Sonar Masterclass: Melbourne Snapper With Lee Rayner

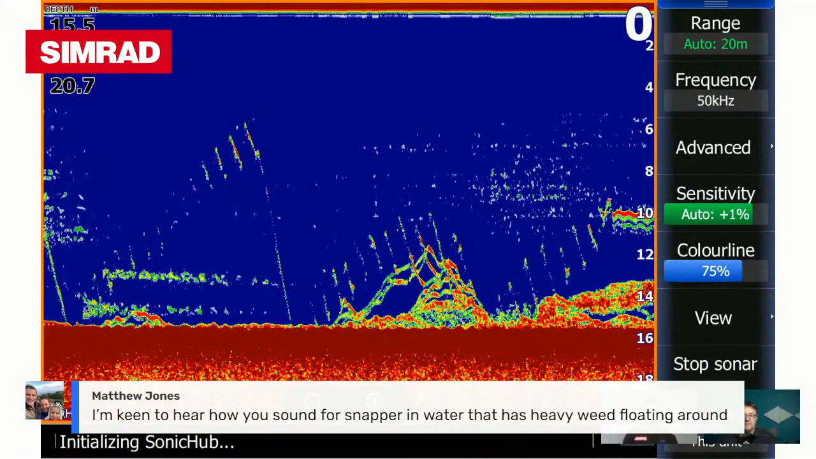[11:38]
On screen: depth 15.5 m
from um and this is a this is using slow jigs or micro jigs and that's a whole lot of small snapper there um so but you can clearly see those little those little vertical streak lines that's the jig working through the water and you know that you're working well when you're you're doing that sort of stuff the great thing is you can clearly target the fish like you can see where i'm working the jig and like right through the fish that's up higher in the water column at the start where there's not as many fish but then as as those fish are rolling through onto the right hand side of the screen i'm working
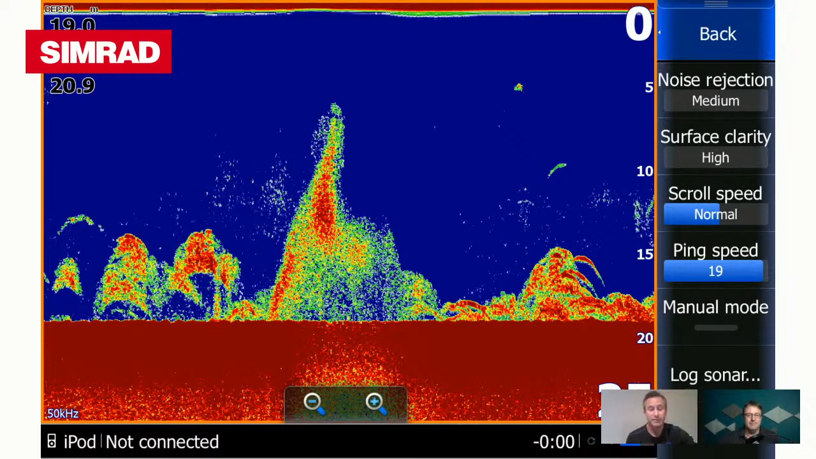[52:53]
that so um so yeah and this is this is the thing with portfilla bay the fish move around you know like cattle in a paddock so you need to be prepared to move with them yep absolutely all right well i like this one so this one here so we're running 200 kilohertz uh fairly cold water and this this is showing you a lot of detail so obviously we've got what we've got is big bait and small bait you've got this time the small bait that's just marking up the little dots and specks but then there's also bigger bait that's actually showing sort of the arches and stuff as well so um in this case the the small bait would have probably been white bait the bigger bait the little yappers or slimies and stuff like that
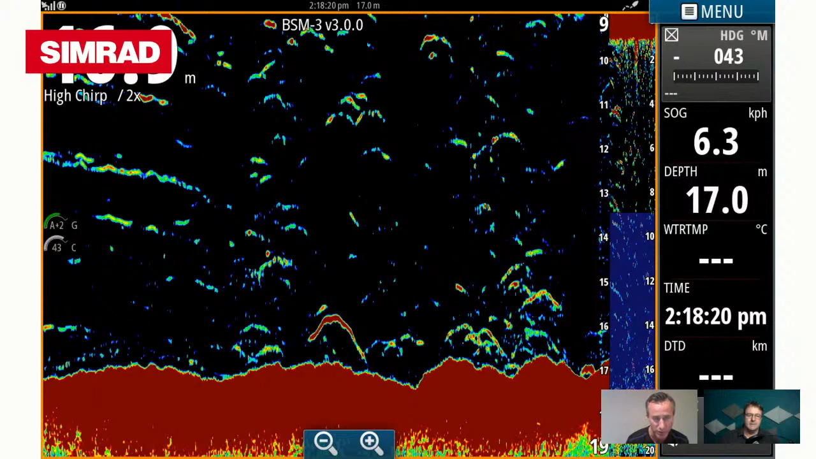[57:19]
On screen: depth 17.0 m
picture of what's going on um and and the color is fairly high on this isn't an older screenshot but the color is fairly high so we've got rough bottom just with one nice big fish in that scenario there
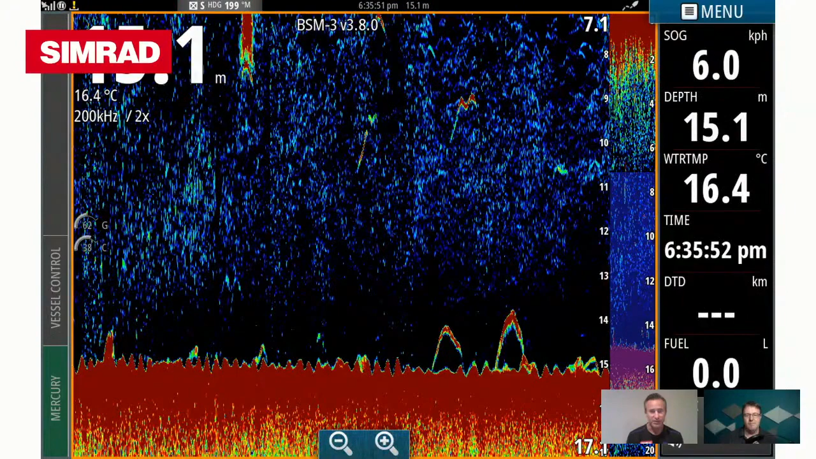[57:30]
On screen: depth 15.1 m, water 16.4°C
that's a classic shot there i think greg there you go that's port phillip bay and you've got two big snapper sitting on the mud just doing that just sitting there on the mud doing their thing and that if i was fishing and i obviously was fishing that gets me excited just seeing two fish sitting like that that's what i stop on absolutely love that sitting hard on the bottom probably doing their thing nose down feeding doing whatever they're doing so that's the classic example of what we were talking about earlier on with the um
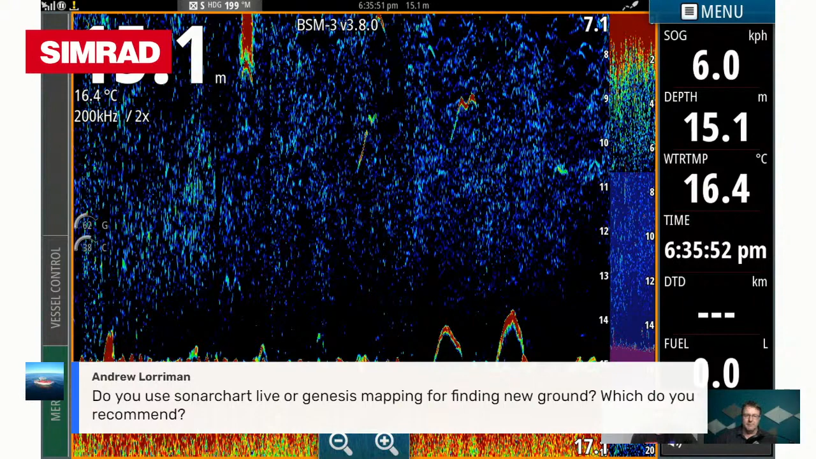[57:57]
On screen: depth 15.1 m, water 16.4°C
you know snapper being like cattle that they're yeah you've got a couple of lone
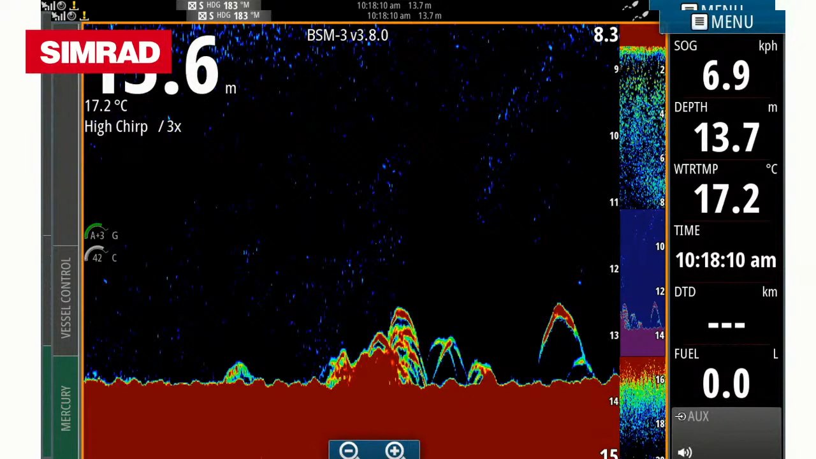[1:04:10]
On screen: water 17.2°C
what have we got going on here mate a couple of good fish here this is a perfect scenario say poor fell bait a little bit of structure um whatever it may be probably you know um one of those native fridges or who knows whatever people tend to drop in the bay but um you've got a bunch of small snapper sitting on the structure right but what's exciting about this one is off there to the right hand side of the screen you have that one big fish sitting on his own and this refers back to greg what we were talking about before the big fish sitting off the structure okay and a lot of guys will drive over the structure and mark little fish like that or mark not a lot and then go oh no there's nothing there what i like to do is basically like a spiral out off the structure and sound around and around around getting wider and
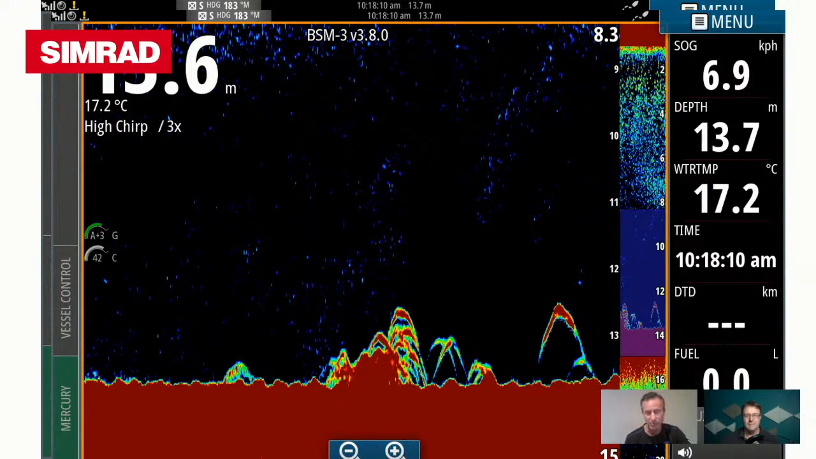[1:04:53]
On screen: water 17.2°C, speed 6.9 km/h
wider um you know or do you know do passes over it but i'll go 100 meters off the structure and quite often the big fish you know will be sitting 50 or 100 meters away from where the the big structure is so don't don't think that you don't mark them on the structure that they're not there yeah cool cool
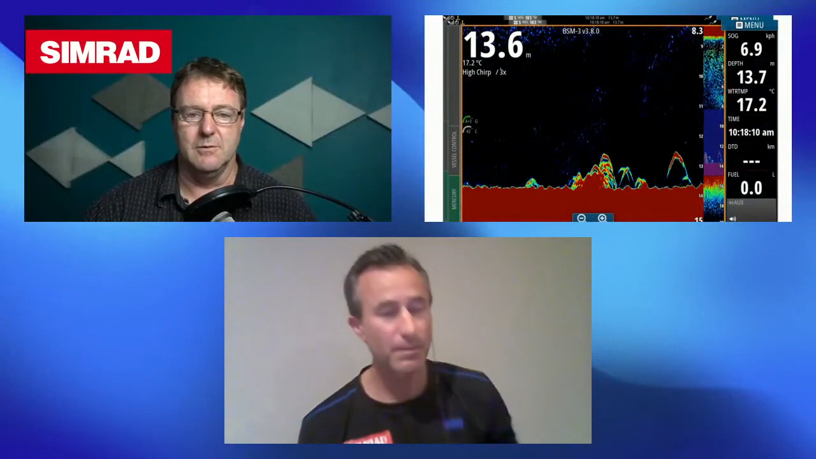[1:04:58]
On screen: water 17.2°C, speed 6.9 km/h
all right what's this all about this one here is just um again you've got a bit of a rise in the bottom you've got so a bit of hard reef there you've got a bit of scattered bait to the right hand side but on the left hand side there you've got that column of bait so this was tiny little slimy mackerel okay and you've got two nice snapper pushing that bait that's what they're doing so that's again perfect scenario if you're a little fisherman but also bait fishing um but you've got a good a good sequence of events here you've got bait you've got fish
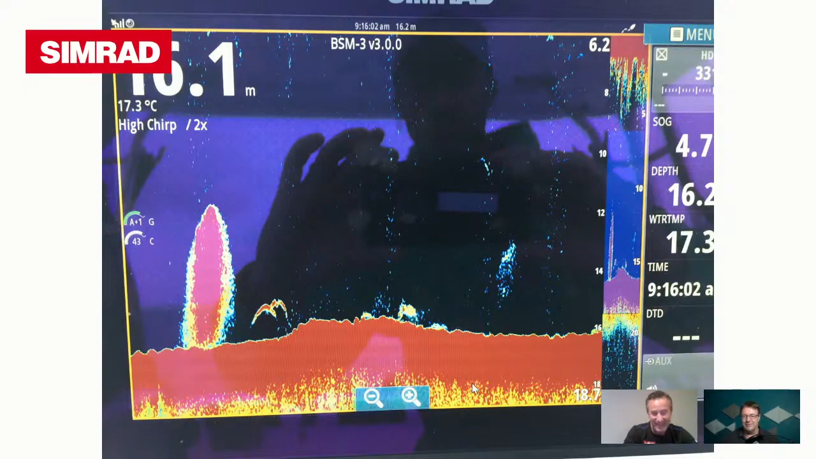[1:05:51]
On screen: water 17.3°C
and i'm guessing that the the tide's moving from left to right on this screen uh i suppose so well i'm just assuming the fish and the bait are up current of the yeah yeah for sure all right so here we go so this is western port 21 meters of water we've obviously got some up and down bottom right so on the left hand we've got 18 degree water so it's ideal for snapper right we've got on the left hand side of the screen we've got the high chirp okay and you can clearly see there's a lot going on so the sound church is picking up a lot of detail okay and while it's marking the fish on the bottom there at the middle of the screen right